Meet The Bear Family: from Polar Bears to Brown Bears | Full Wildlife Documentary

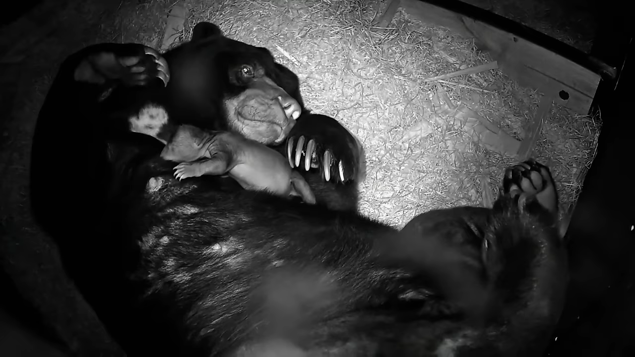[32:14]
Getting the chance to see a bear right from the start of its life is rare. As rare as this sun bear and her newborn. In captive breeding situations, baby sun bears arrive after a gestation period of 3 months. Being a vulnerable species, every cub is precious.